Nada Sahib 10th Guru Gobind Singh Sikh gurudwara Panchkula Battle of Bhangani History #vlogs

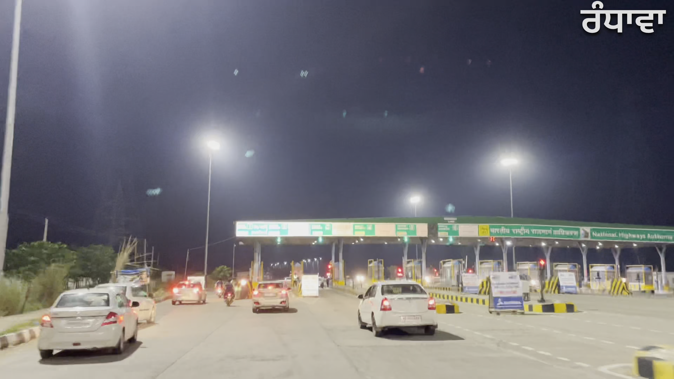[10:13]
ਆਪਾਂ ਹੁਣ ਟੋਲ ਪਲਾਜ਼ਾ ਕ੍ਰਾਸ ਕਰ ਰਹੇ ਹਾਂ ਅਤੇ ਬਹੁਤ ਟਾਈਮ ਬਾਅਦ ਆਪਾਂ ਵੀਡੀਓ ਸ਼ੂਟ ਕਰਨੀ ਸਟਾਰਟ ਕੀਤੀ ਹੈ, ਕਿਉਂਕਿ ਰਾਹ ਦੇ ਵਿੱਚ ਲਾਈਟ ਕਿੱਥੇ ਨਹੀਂ ਸੀਗੀ ਅਤੇ ਟੋਲ ਪਲਾਜ਼ੇ ਦੇ ਵੀਰੋ ਲਾਈਟਾਂ ਦਿਖਾਈ ਦਿੱਤੀਆਂ ਅਤੇ ਆਪਾਂ